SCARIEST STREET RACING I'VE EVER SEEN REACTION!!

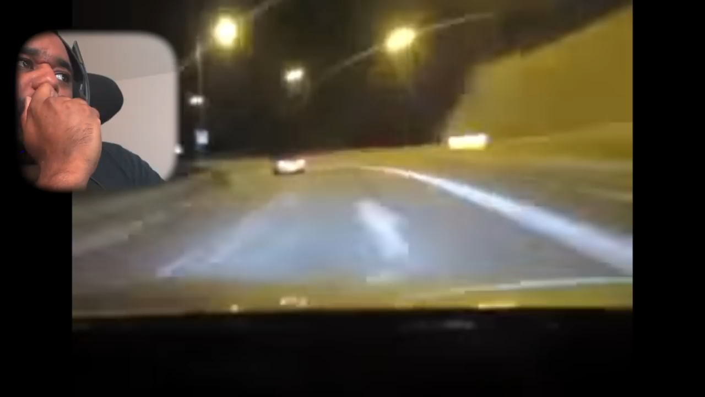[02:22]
Fucking hell. Obviously, the frame rate's a bit shit. Oh, man, these cars, another level. Another level. Yoza, yoza, yoza, yoza. Madmans, where the f*** are they? Is this UK? God knows. You might have probably taken a piss. Bro, it's in Japan. Wow, look at the tyre screech. Too much aggression on that, man. Need to, bit more curvature, you know? Fucking, these men are blowing, fam. Listen to the tyres.